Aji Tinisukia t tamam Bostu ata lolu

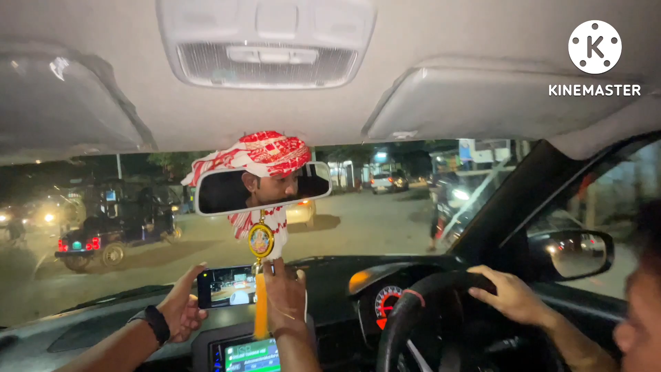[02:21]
এইয়া বৰ্তমান আমি তিনিচুকীয়াৰ মেইন টাউনত সোমাই গ'লোঁ, এইটো পালোঁ আমি কি বুলি কয় এইটো ন পুখুৰী তিনিআলি নে কি বুলি কয়,
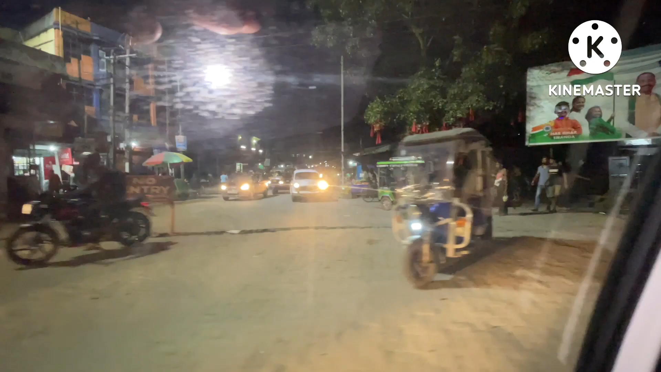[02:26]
বহুত বছৰ মোৰ আহিছে চালা পাহৰিয়ে গৈছোঁ।
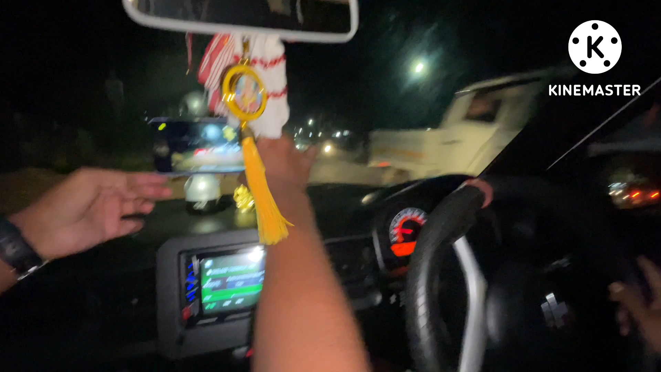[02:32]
এতিয়া এফালে গৈ আছোঁ আমি টি ডি এ মাৰ্কেটৰ পিনে, এইটো পাম এতিয়া বাছ ষ্টেণ্ড, আৰু আমাৰ আগত আৰু এটা মোবাইল ওলাই আছে কিবা ভিডিঅ' লৈ আছে বোলে।
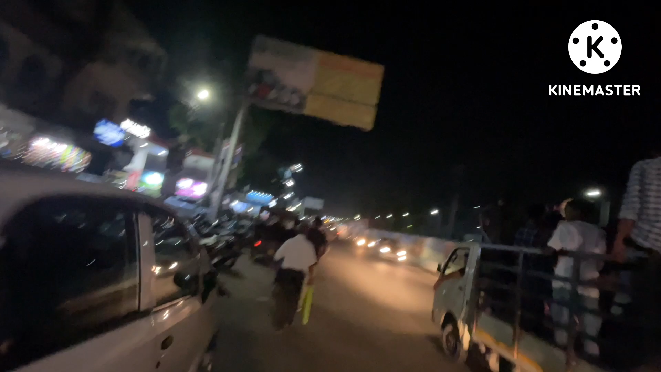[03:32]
এইফালে গণপতি বাবা মূৰ্তি লৈ গৈ আছে, গৈ আছো আমি এতিয়া টি ডি এ মাৰ্কেটলৈ আগবাঢ়ি পিনে।